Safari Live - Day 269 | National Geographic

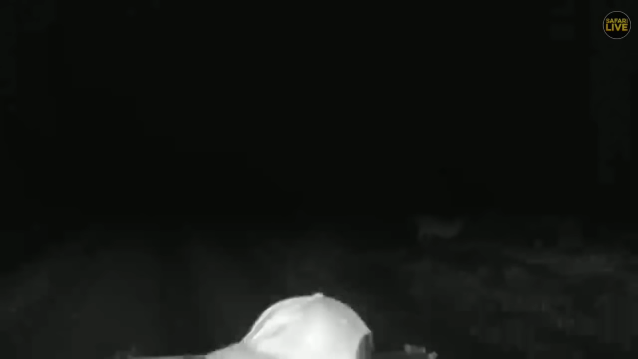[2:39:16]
And Lichi, you're very lucky because you're just about to see now the largest pride of the lions in the Mara.
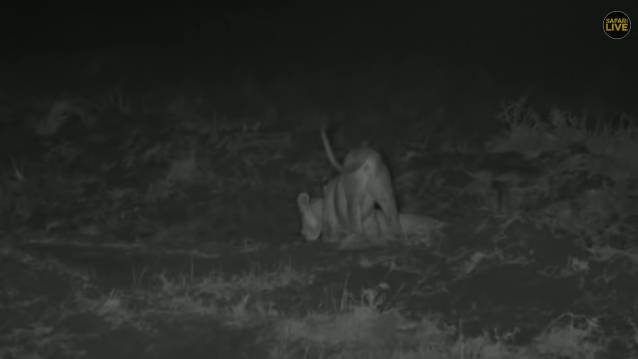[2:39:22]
It's the Ololo, because every time I've counted them, there are only 16, if I'm not wrong, together. And the females, youngsters, both males and, you know, sub-adults. And look at those two. I think there's two boys. They're being so playful, eh? And it's just warming up. Because it has rained here considerably. It's playtime now. Strengthen your clothes, your teeth, your muscles.
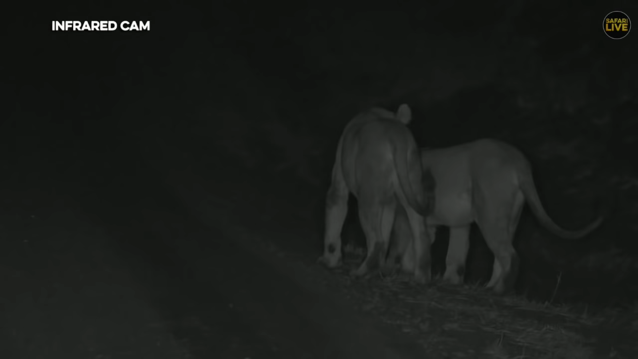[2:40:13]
And I want to stick around and just follow them slowly. Having gotten now a playmate, now the speed that he or he had before has slowed down. Because now they can play. It looks like a youngster to me, two young males. And definitely socializing. Grooming is very typical of lions all over the world. Where you see lions, don't bite his tail, it's not necessary. Are you trying to pick some scent or some information from that tail? Maybe yes.
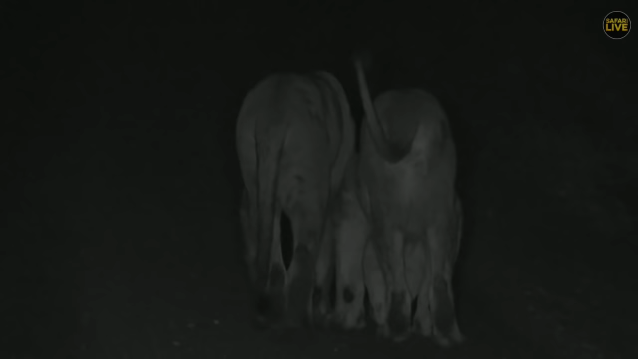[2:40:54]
What did you see on the ground? Are you trying to pick up tracks of the rest of the pride? Maybe yes, they will do that should they lose track of the other members. And what happens when it rains? All the scent markings washed away. So you'll see the cats getting very busy at night, scent marking afresh. One must be very playful, the one on the left of the screen.
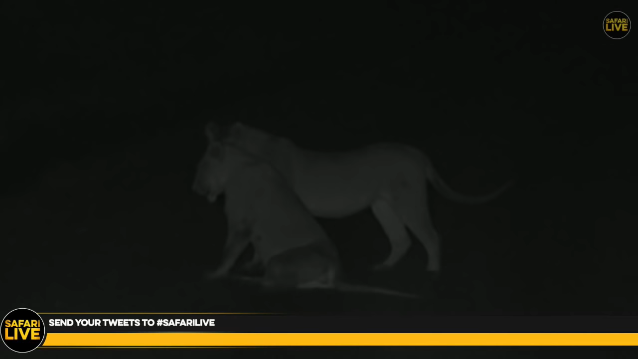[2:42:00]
I am missing 14. I got a job to do. Now, you lay down there, you make my life difficult because I have no place to pass. Either you call the rest and you give me an idea where the others could be, or you take us to the other 14. You remember I was saying earlier, they tend to lie on the road at night because the road could be a little warmer than the grass.
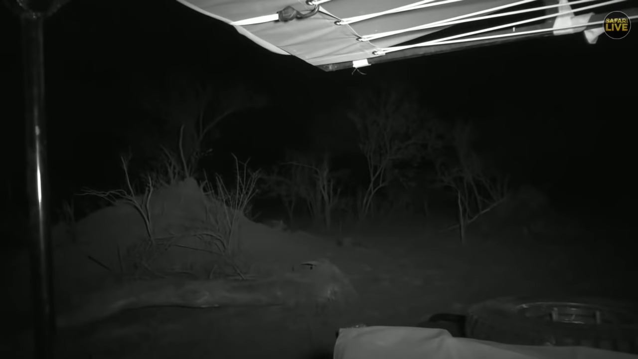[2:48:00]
Unfortunately, timing-wise, we just have to get lucky. Now, there's our hyenas settled in. Corky's watching the lighting show as well. Or the light show. It's the South African version of celebrating the festive season. Yes, admittedly in a slightly scarier way.
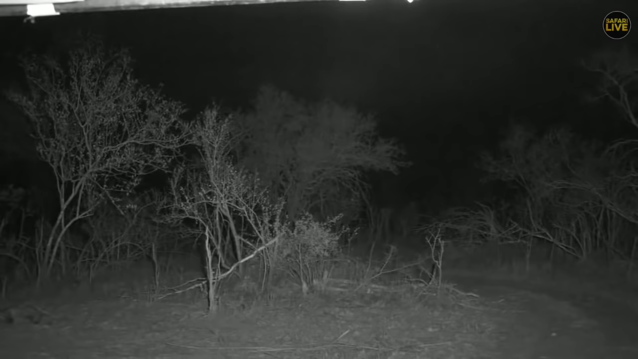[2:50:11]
I would say that this is going to blow past and with minimum of fuss. I don't think there's going to be much rain at all, which is a pity. Sure. Infrared lights catching all the particles of leaves and dust as well that are blowing in this wind. I will say it's going to make sleeping tonight a great deal easier.
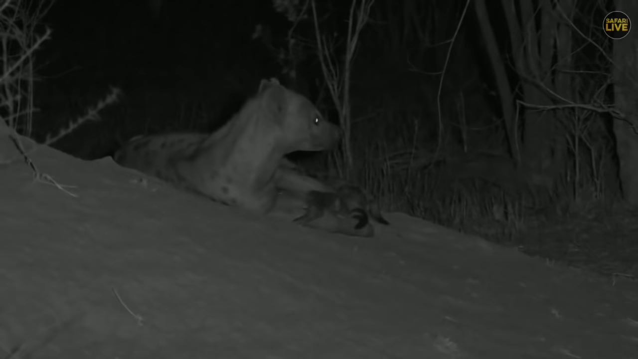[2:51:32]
See, the hyenas are a little bit unsettled. You can't blame them. They've been ambushed at this den site before, and it is, with all this wind, it must be really hard to hear something sneaking up on them.
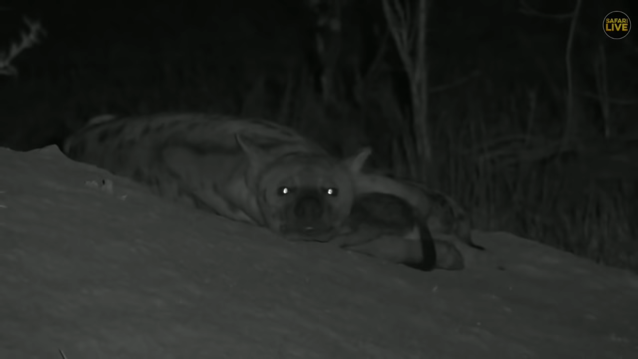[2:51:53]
Sweet. Tucked up safe and sound underneath Mom's chin. Little one there. Has it gone to bed?
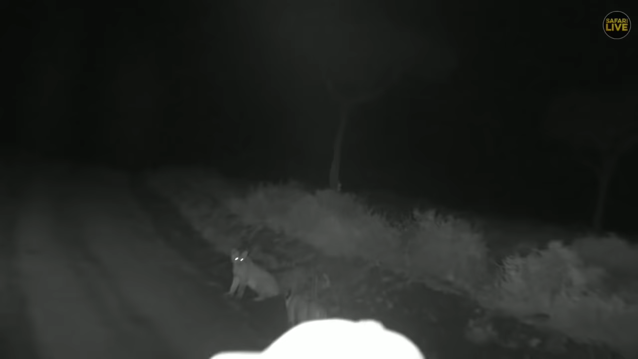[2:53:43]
and I'm sure Bungay will show us these lions. They say it's gonna stop. Sorry about my head. I think the lions look more interesting than my head there. My apologies. and these two are quite playful. I do not think where they're going is where the rest of the pride is, because the other two females I saw that were fully grown were right behind us, like 6 o'clock. If you assume these two chaps are going 12 o'clock, and they must be very close to each other.
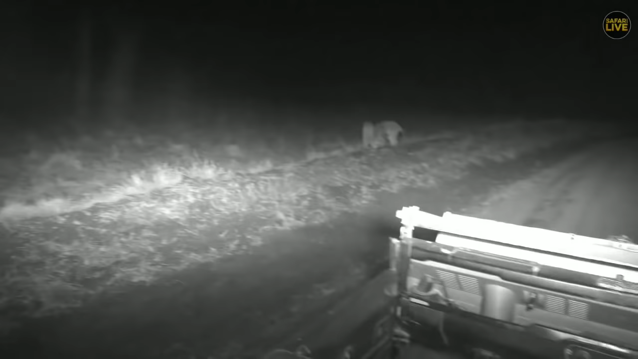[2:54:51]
youngsters here. And for those who might be joining us now, the two belong to the Ololo Pride of Lions. And Ololo have been named after the Ololo escarpment. What did you smell there? What are you picking up?
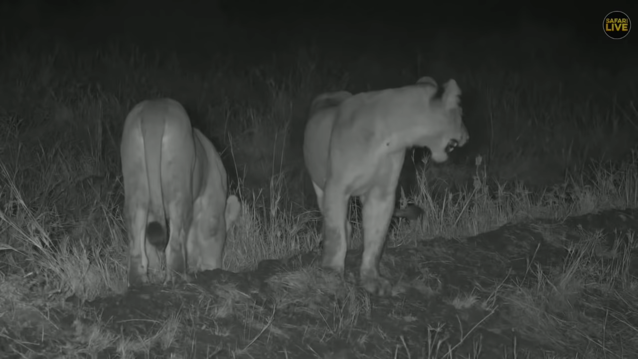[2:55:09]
So they always sometimes dig their mouth or noses on the ground. You can see them smiling. Or are they following the scent of the other members of the pride? It's possible. And that always helps to track the footsteps that might have been taken by the other members. You don't have to be sure. You're going to smell that. Put it right into the Jacobson's organ to know what you picked up there and digest it.
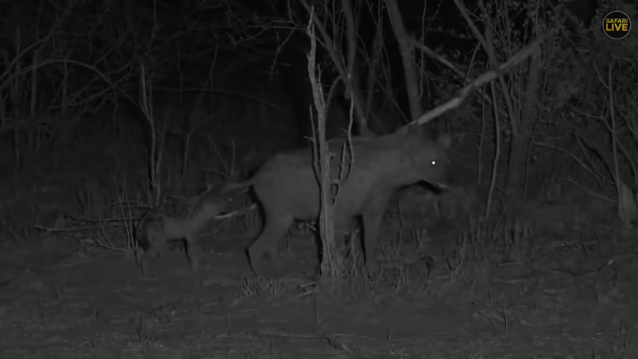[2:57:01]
One would get up and go and sniff something, and then the other would respond with their tails bristled, not in aggression at each other, but just in a sort of display of, I guess you could call it excitement. I don't think excitement is a good reflection of exactly what it is they're feeling. It's a sort of preparation for the night ahead. Now, this sort of weather is ideal hunting weather for hyenas. They revel in the chaos and the panic that it causes.
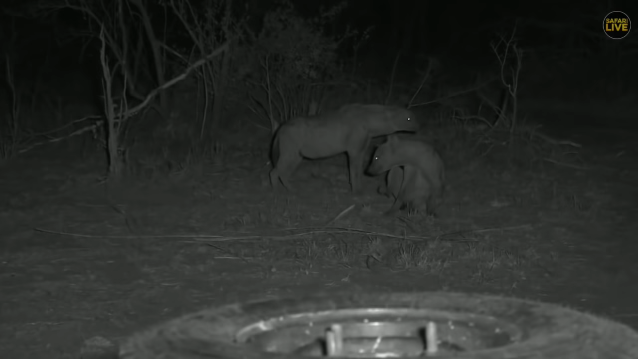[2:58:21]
It also took the Mara hyenas this long to get going as well. All the cubs don't want them to leave yet. Not quite ready. Coming to say hello to Pretty. Well, has actually been a really lovely sunset safari.